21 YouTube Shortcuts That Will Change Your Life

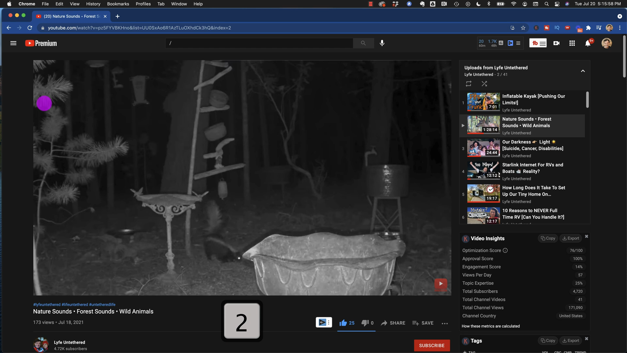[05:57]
Let's go 10%. Now look at that. There's a buck in my backyard. So if you ever want to go to sleep at night, just jump to this channel and you can watch the live stream. I've got a 24 seven live stream of my backyard. I'm on there twice a day talking to you and feeding the critters in my forest. And if there's nothing on the live stream, usually there's at least a squirrel, but we get bucks and does and stuff every day. And if there is nothing interesting there, you can actually go to this one, which is nature sounds, forest sounds and wild animals. If you want to sleep and you want to want to hear these guys.